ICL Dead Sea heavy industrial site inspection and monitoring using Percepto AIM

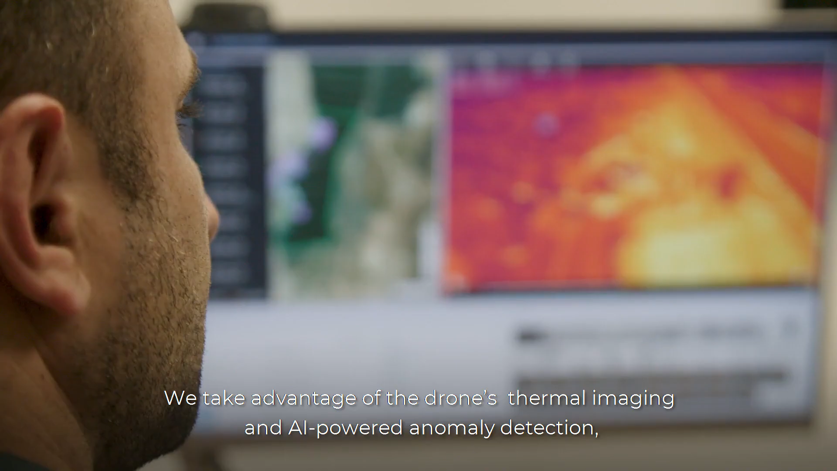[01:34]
We take advantage of the drone's thermal imaging and AI-powered anomaly detection to detect insulation layers issues,
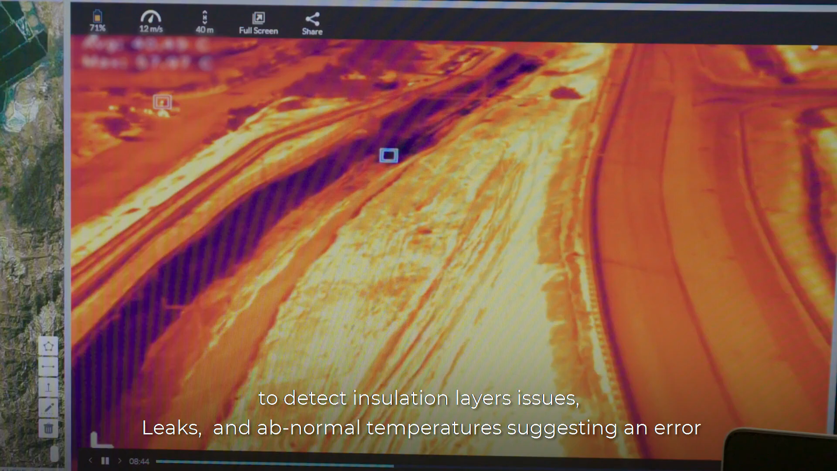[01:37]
leaks and abnormal temperatures, suggesting an error.